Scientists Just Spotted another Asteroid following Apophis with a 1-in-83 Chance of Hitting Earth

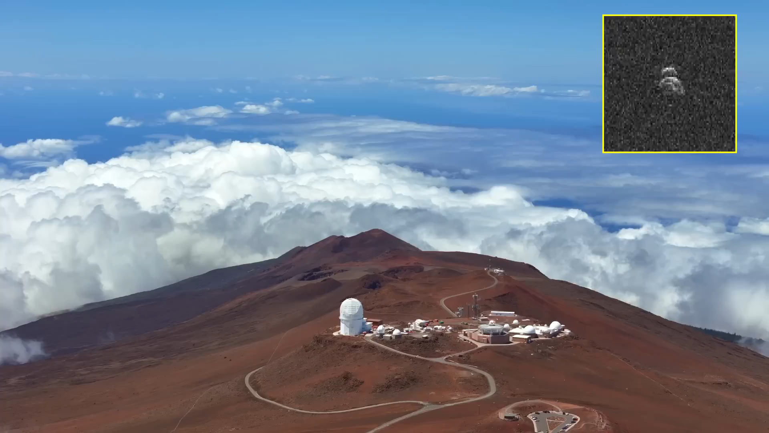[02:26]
its path captured by telescopes stationed across Hawaii, Chile, and South Africa.